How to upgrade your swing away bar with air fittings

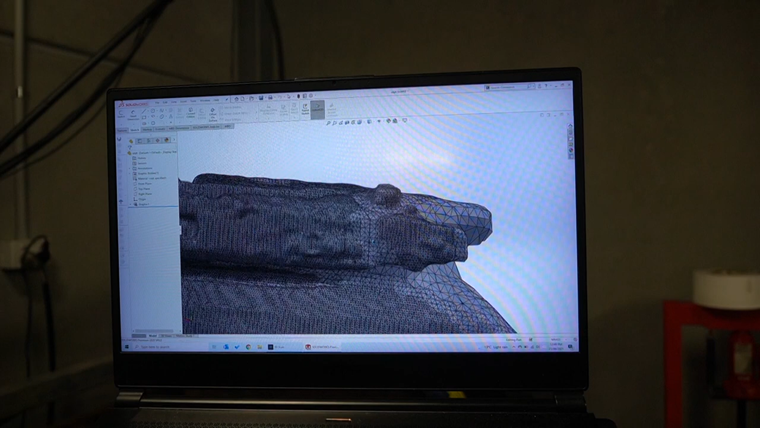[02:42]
This mess that barely resembles the thing that you scanned. So I guess this needs to be refined a little bit.